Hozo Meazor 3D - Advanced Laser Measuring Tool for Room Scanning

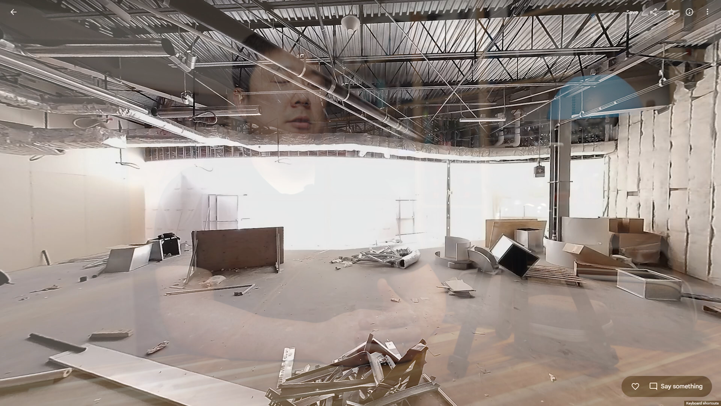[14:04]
So what I have done is I stood in the middle of the room with a tripod and then set this base and basically carefully rotate it around.